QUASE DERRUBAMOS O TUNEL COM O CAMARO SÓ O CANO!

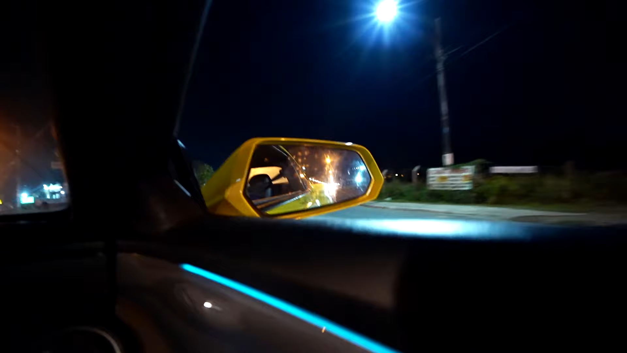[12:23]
Não, não é, mano. Ai, ambulância, viado. Obrigado, meu Deus. Ô, maravilha de Deus. Eu acelerei na hora errada. É ambulância. É ambulância. Agora vamos lá.